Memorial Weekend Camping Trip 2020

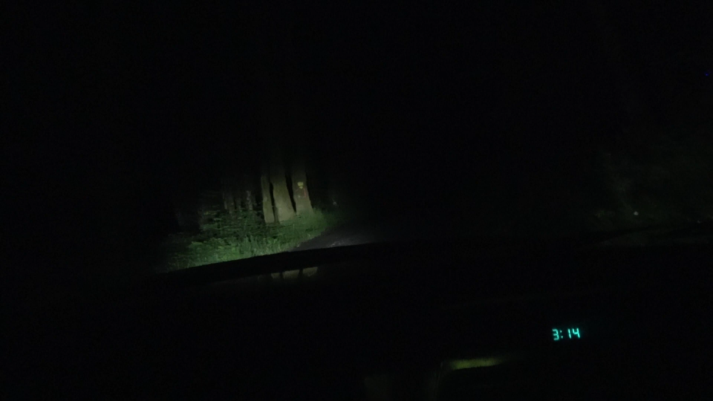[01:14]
Alright, here we go. I can barely see what's in front of me.